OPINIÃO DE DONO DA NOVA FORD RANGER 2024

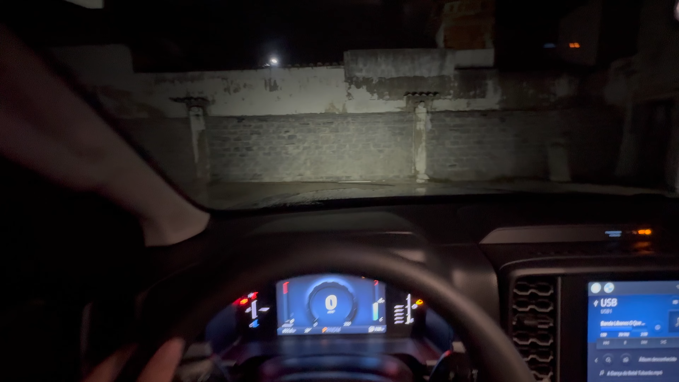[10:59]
dá a impressão que você vai derrubar o motoqueiro, ou virar o carro da frente, imagina aí ó, você tá aqui no semáforo, no canto é o motoqueiro ali, você dá um, olha ó, é porque ele tá perto galera, mas ele, sem essa parede aí, ele abrange mais ainda assim ó, as placas lá na frente ilumina tudo,